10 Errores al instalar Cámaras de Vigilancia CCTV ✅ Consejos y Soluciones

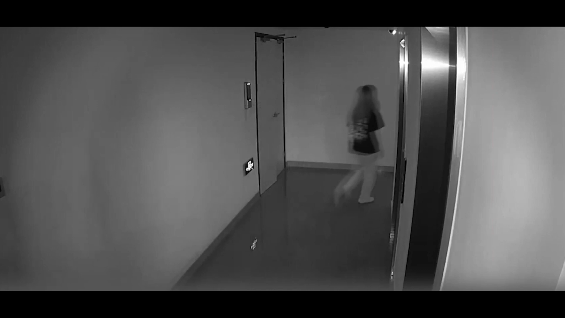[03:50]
Por eso es importante que en la imagen no haya paredes cercanas ni elementos reflectantes que atraigan la luz infrarroja.